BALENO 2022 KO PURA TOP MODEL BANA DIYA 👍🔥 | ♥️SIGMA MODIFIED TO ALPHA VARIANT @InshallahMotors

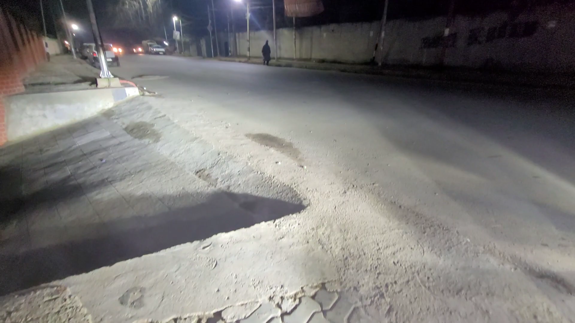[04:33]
नीचे आप देख सकते है, road पर कितना दूर दूर तक फ्रोज है, आगे रोशनी, रोशनी है, तो आप चलते हैं, साइड की तरह आप देख सकते हैं, साइड में हमने इसमें over beam change किया है,